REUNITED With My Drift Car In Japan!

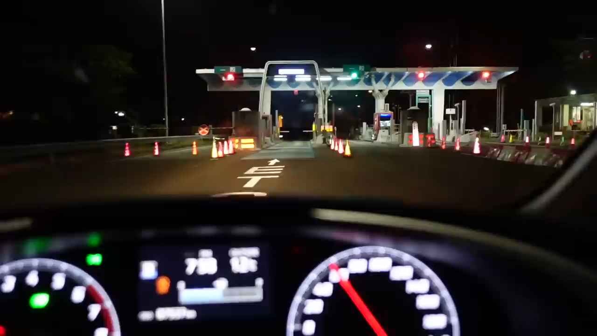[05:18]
This is horrifying. If you know, you know. Grant, there's poles. Ah, you hesitated. I hesitated. God damn it.